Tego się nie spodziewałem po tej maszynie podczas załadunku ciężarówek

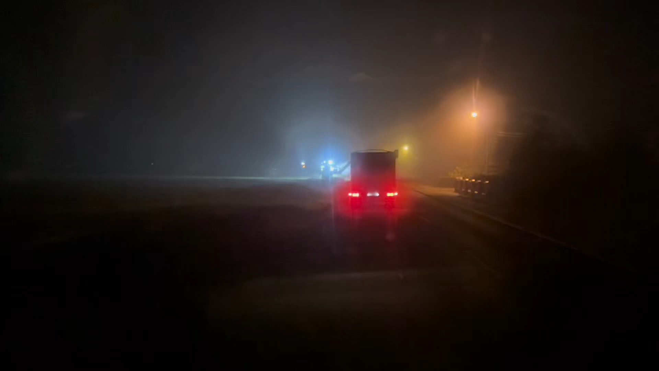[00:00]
Witajcie! Dzisiaj trochę mglisto i ciemno. Jak widać, nie jestem znowu pierwszy. Trzy autka przede mną, ale maszyna już ładuje. Zaraz kolejeczka pyknie, raz, dwa, trzy. Że wam powiem, ciężko dzisiaj się jechało, bo mgła niesamowita.